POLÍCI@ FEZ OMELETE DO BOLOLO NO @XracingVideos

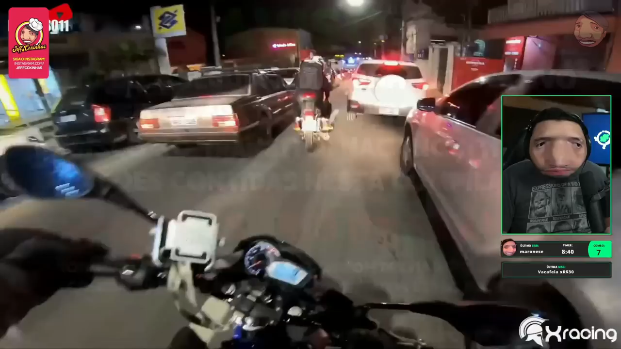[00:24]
Vamos ser abordado, quer ver? Se você pede pelo mal, mal você receberá. Aqui. Tá na Bíblia. Olha a... Oh, foi mal pelo palavrão, rapaziada. Parou! Opa! Falou com a polícia, mandou o opa, já era. A Blitz. Tem um maluco de branco ali, ó. Polícia.
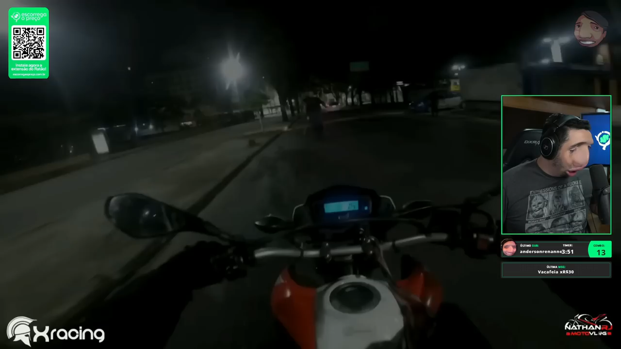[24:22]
Que isso, cara? Que isso, cara? Boa noite. Boa noite com... Essa madeira, que susto. Não, tomei um susto, cara. Pensei que era um assalto. O cara, que porra é essa? Que susto. Bora aí, Gui. Abordagem no Rio de Janeiro. Rio de Janeiro, tá vendo? No Rio de Janeiro, a abordagem é de madeirada, tá ligado?